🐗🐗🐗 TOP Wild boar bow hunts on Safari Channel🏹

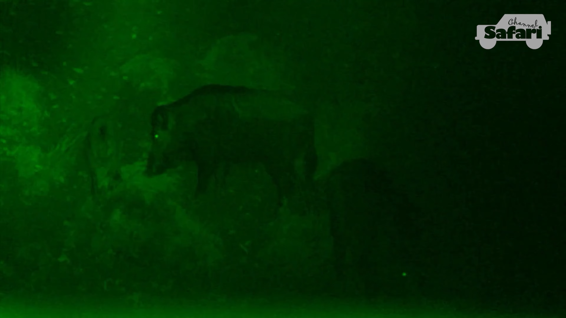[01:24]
So if you'd been a little higher up, it would have been perfect if you had died very close to the blind.
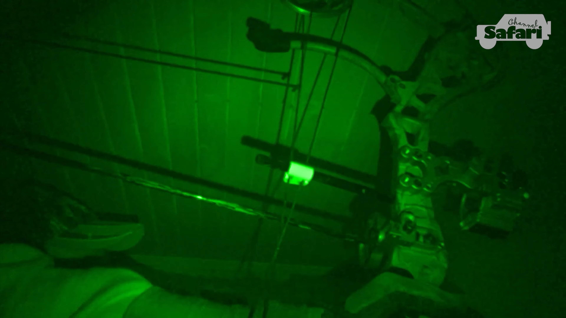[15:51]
And it looked a little bit high, but with a Luminoc, he took off, and it was a really solid hit.